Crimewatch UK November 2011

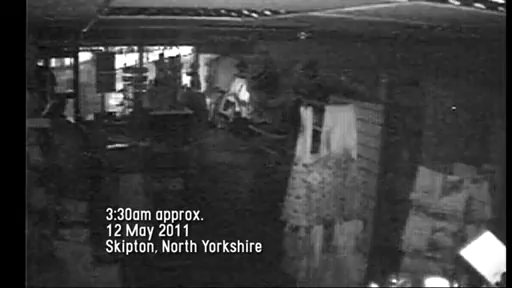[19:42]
Inside the Cancer Research charity shop in Skipton, North Yorkshire, during the early hours of a Thursday in May. A man wearing a rather fetching paper suit has broken in and he isn't looking for a bargain or to make a donation.
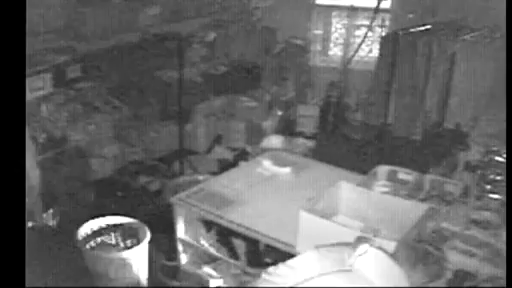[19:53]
Though he clearly likes a rummage. But unlike his torch, he's not too bright. Hello. He stole money and watches donated to support a charity. Disgusting.